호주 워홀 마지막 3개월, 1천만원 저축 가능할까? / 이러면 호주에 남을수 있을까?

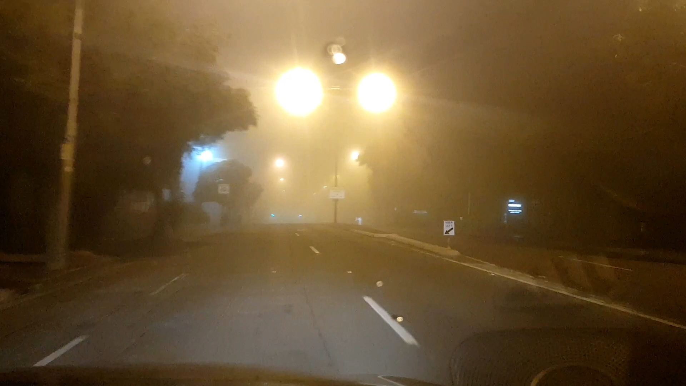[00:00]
나 또 이런 이런 풍경에서 운전하는 것도 쳤는데 도심 전체가 안개로 갇혔네 와